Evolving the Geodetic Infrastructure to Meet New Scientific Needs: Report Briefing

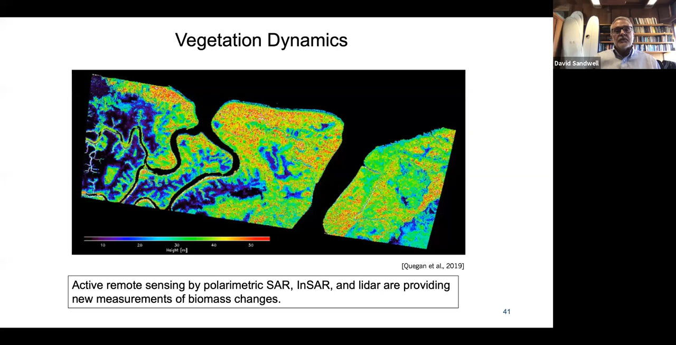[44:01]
polarimetric, but also INSAR, um, LIDAR to provide estimates of the biomass. Uh, lateral transport. I think I just had a signal that I have one more minute.